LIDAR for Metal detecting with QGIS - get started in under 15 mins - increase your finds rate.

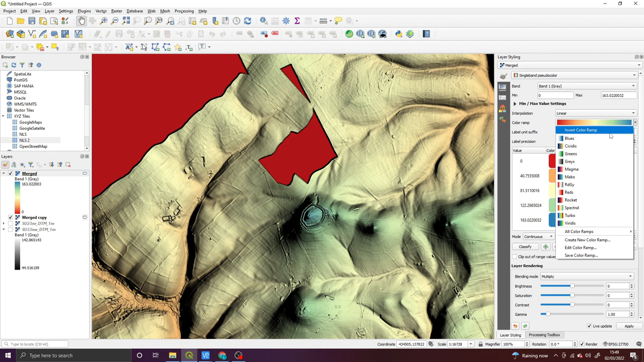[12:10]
can certainly have a look through all of the colors and there's more down here or make your own it's up to you but yeah say you had one like this and you don't you want the colors running in the other direction all you need to do is invert the color ramp and there we go we've got more of a blue to the bottom and a red to the top if we wanted the blues to be a bit more prominent we could either change the color that blue and possibly change the height so stretch it along a little bit more when we do so that blue is now a little bit more obvious so that's it pretty much um when you zoom in
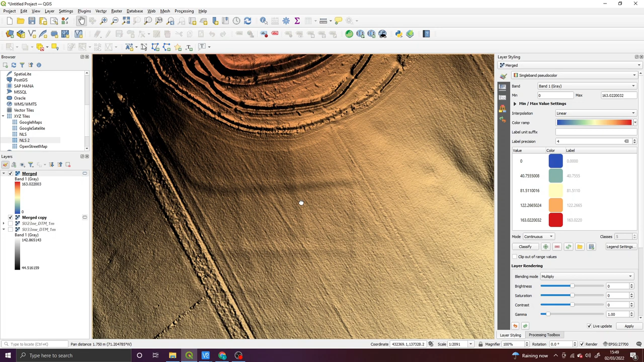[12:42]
you're going to find things that you definitely wouldn't have found with uh some of the online data if you want to capture